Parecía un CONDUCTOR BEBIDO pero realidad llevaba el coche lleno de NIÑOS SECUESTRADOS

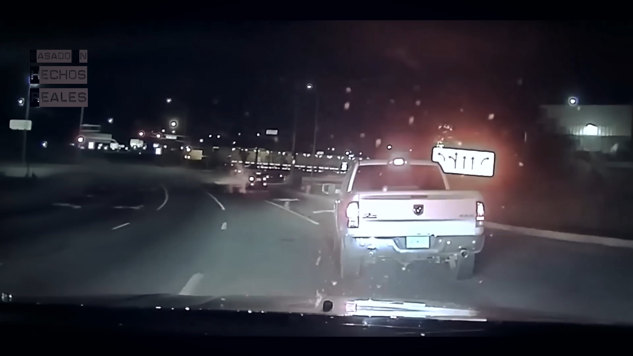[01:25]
varios agentes de policía del estado de Nuevo México que conducían por la Interestatal 25 se toparon con un automóvil que iba en zigzag. Debido a esto, decidieron seguirlo, más que nada para ver si todo se debía a un error del conductor o si este iba bajo los efectos de alguna sustancia.